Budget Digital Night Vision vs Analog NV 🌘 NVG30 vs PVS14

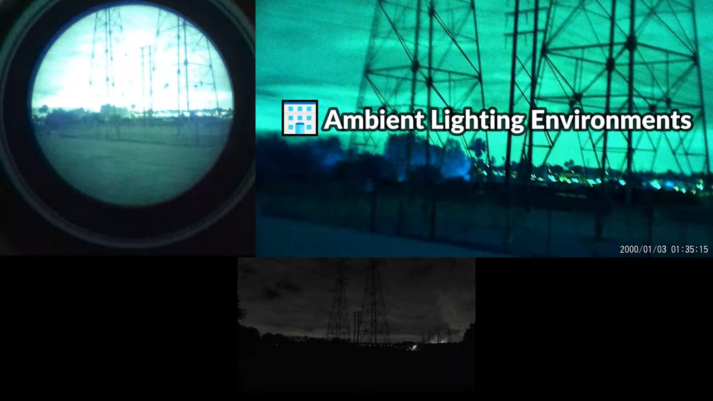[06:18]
Similar to what we saw in the presence of sufficient moonlight, the performance of these devices are much more similar, and when looking in the general direction of light sources,
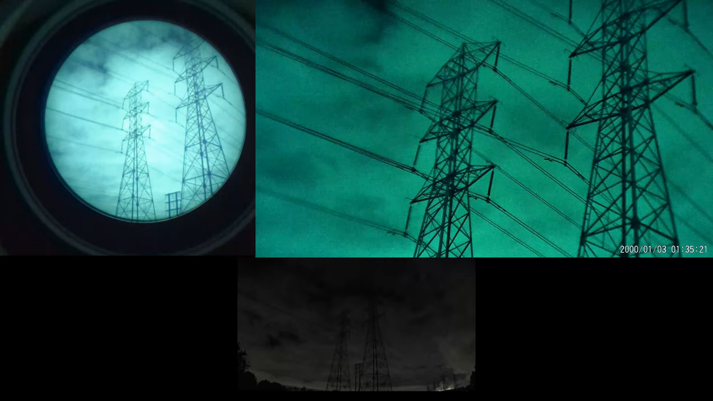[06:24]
like street lamps, vehicles, and buildings, the NVG30 seems to do as good if not a better job at cutting through the noise.